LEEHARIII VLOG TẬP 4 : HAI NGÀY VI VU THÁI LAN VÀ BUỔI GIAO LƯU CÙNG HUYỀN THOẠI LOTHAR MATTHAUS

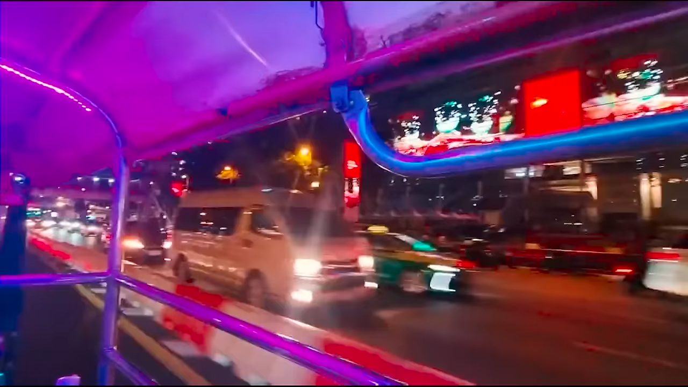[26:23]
Uầy, ông chú này già mà đi cháy lắm. Lái vèo vèo vèo nhanh hơn cả ô tô luôn. Xong rồi gần đến đoạn rẽ là phanh kịp phá.